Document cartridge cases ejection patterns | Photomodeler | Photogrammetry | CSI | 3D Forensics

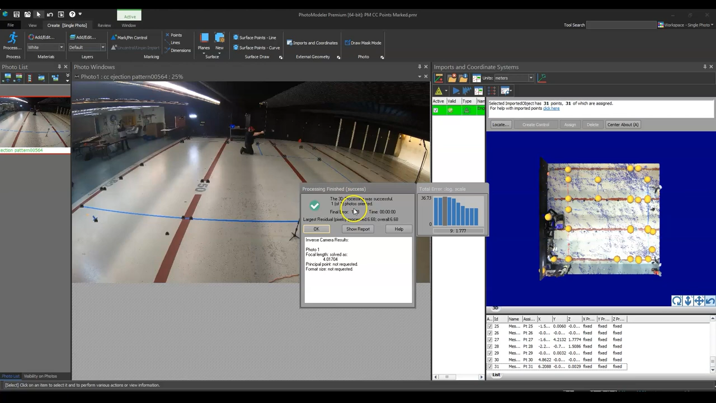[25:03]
reports the maximum but i could go in and look at the rms value which will probably be much much less than that okay so um like here it says 1.78 that's probably closer to what that what that's what the rms um it actually is so i'm going to click okay uh i'm just going to turn off the inverse camera now so it's not going to make any more adjustments going forward i'm going to lock it in here the next step now that it's solved and like i said down here it shows me my error but what i'm going to do is leave it i could normally go in and adjust and tweak some things or add some more control points to improve this we're going to leave it and just kind of go on from here what i want
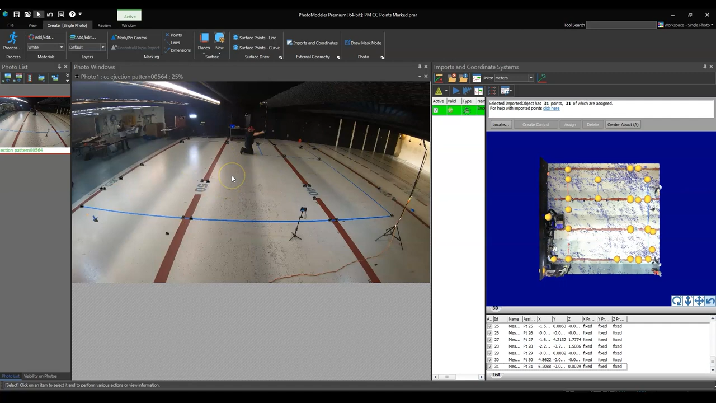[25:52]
that surface what i'm going to do is create a plane and then when i see these cartridge cases coming off of the gun and landing on the ground i can mark a point on this plane and it will know where it is on the plane and give me some coordinates for that so i'm going to close the imports and coordinate systems window i don't need that anymore and let's uh let's see what we can do here so in order to draw i'll just draw some lines right now and so here you see it says points lines so i'm just going to choose lines and what i'm going to do is connect these points here like this like this like that and so just give me a second here i'm going to go ahead and this is the top corner of the grid here here
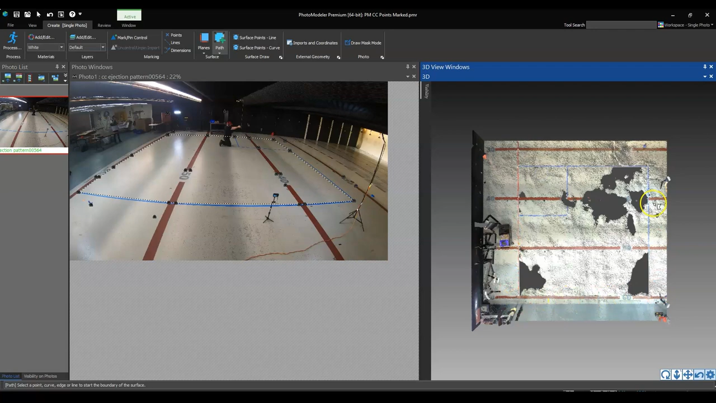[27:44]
the uh the plane overlaid on it so i want to get rid of the point cloud that's just going to slow me
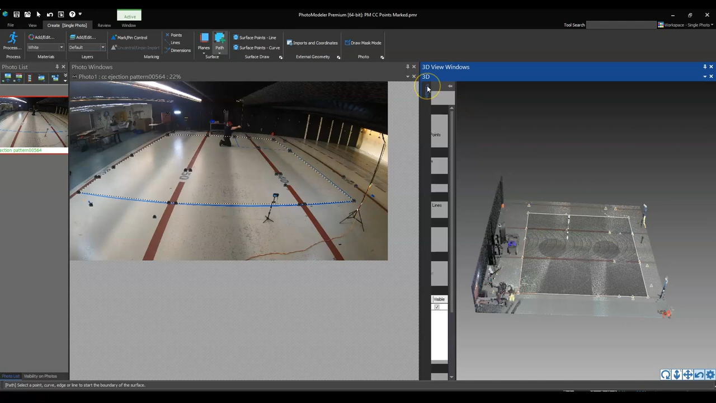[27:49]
down in my viewport so i'm just going to go out here and i'm going to say point clouds please disappear so i can just work with the uh the mesh here which is this one right here okay so i've got and you'll see that even though here it's all curved like this so photo modeler can figure out if i go reset this it knows that it's square and that's because i've hit all those points and so it looks pretty good so the next thing that i want to do is i want to get some color on this now i don't really need it
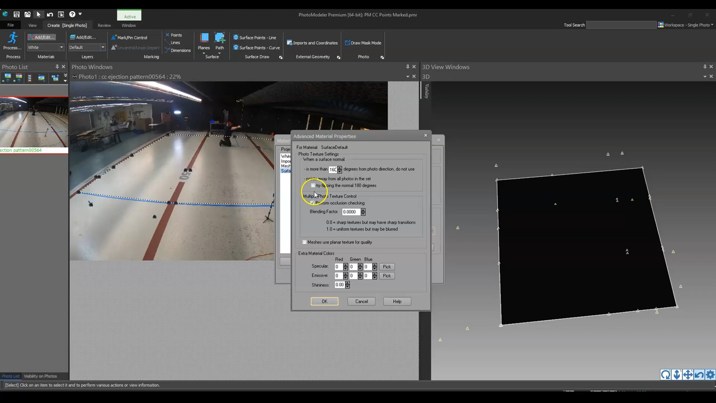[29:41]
was here surface default i'm going to go to advanced materials and here i'm going to turn this up to like um i don't know 160 160 degrees or something like that give it a really wide angle and i'm not going to perform occlusion checking uh may not be important in this regard but i'm just going to click ok apply you'll see that it resets here but i need to create it again okay so let me just go here now i didn't have to do this it just helps with visualization so it's not an important or absolutely necessary step but i'm going to click on update and then let it crunch through this now if i click off of this you'll see that i've got a material here
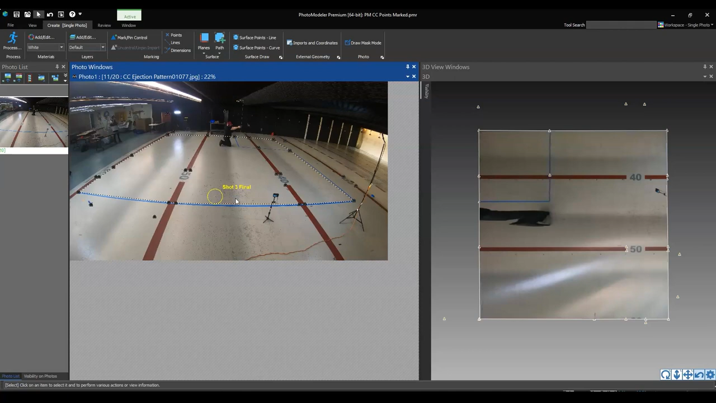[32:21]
changing and i've got that sequence there and because they're labeled it just makes it super easy for me now to figure out where all this stuff is so let me go back to the beginning and i'll go to the first uh frame uh right here and the first one where it's highlighted which is this guy right here so at the moment there is actually a surface here you're just not seeing it i can bring that up in the view menu and if i go to visibility i can go down here into 3d surfaces so you can see how it's shaded now so there's actually a surface sitting there but i don't want to do that because it's going to block me out here from looking at this nice and clearly
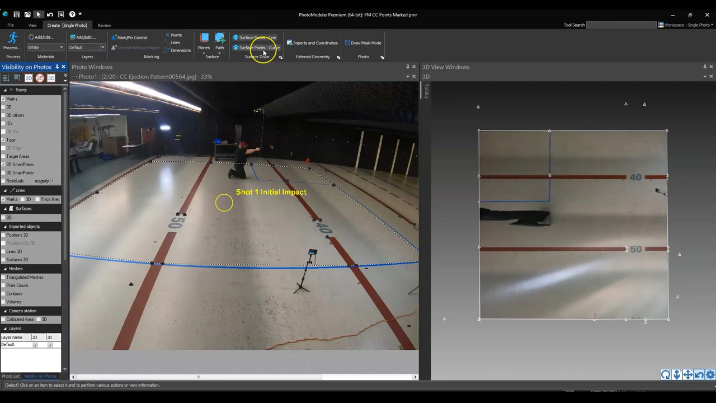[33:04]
but what i can do on the create tab is i can create points on a plane okay so here it says surface points or surface lines so i'm going to go um and do a point or a line and i'm going to go here so this cartridge case this was here before this is where it is right here so i just made a line and i'm going to right click and go end okay so i'm actually going to just create a point and
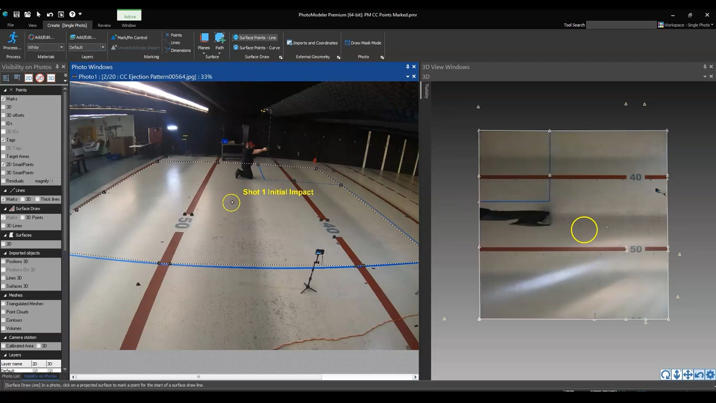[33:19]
it's hard to see but it's right over here there's a point right over here and then i'm going to cycle through to the second one so there's shot one final and i'm going to create another point
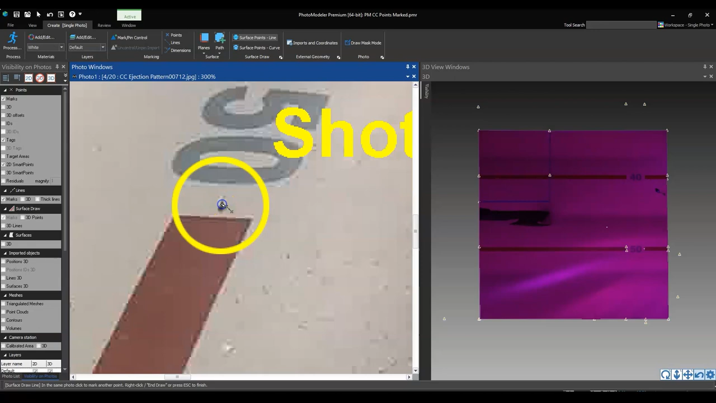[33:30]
here and it's projecting it on that plane and i'm going to connect it to the first initial impact position boom and i'm going to end draw and you'll see here it created a line
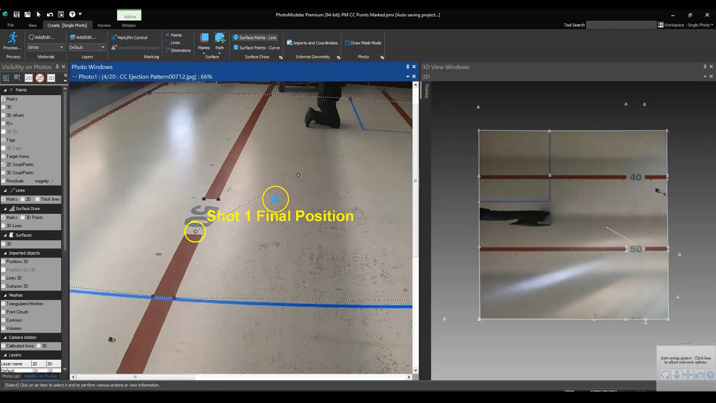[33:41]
and i'm going to label this now so what i'm going to do is i'm going to say well this line that's over here i'm going to give it a little name uh it just gave me a warning about the auto save i'm going to click on this line i'm going
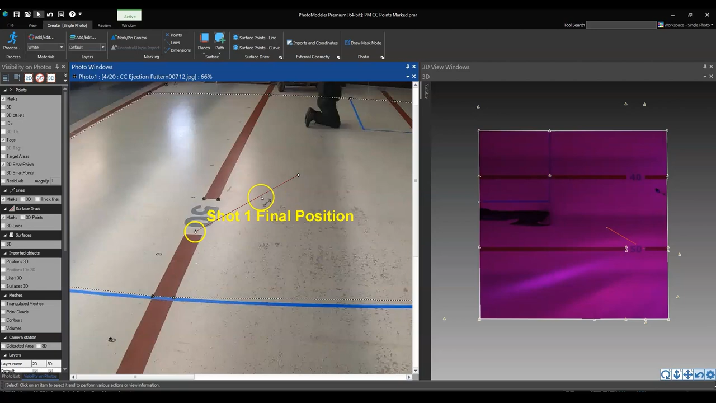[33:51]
to right click on it and where it says name for this line i'm going to call this the shot one and then i'm going to go okay this way if i export it later it's easier to do and i'm going to repeat the process let me do that again for you so i'm going to cycle through i'm going to go to okay shot two the initial position so it's right there so again i'm going to
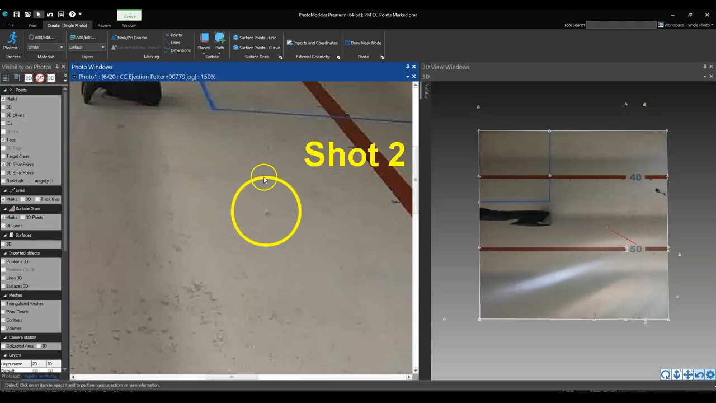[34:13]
go to marking these surface points now there is a shortcut here so i'm going to click on that
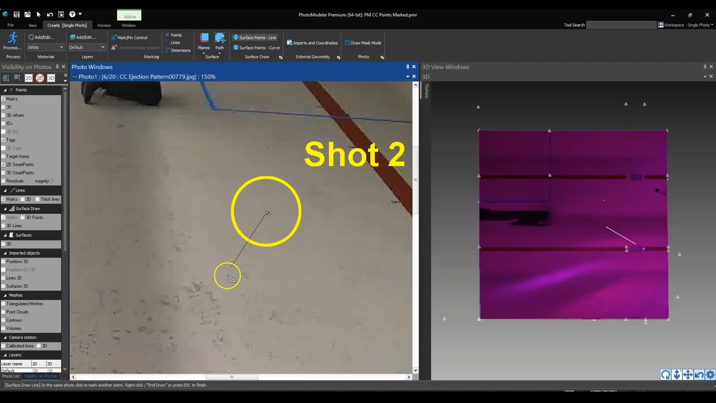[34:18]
and then i'm going to i have to end it and then i'm going to cycle through for i need to find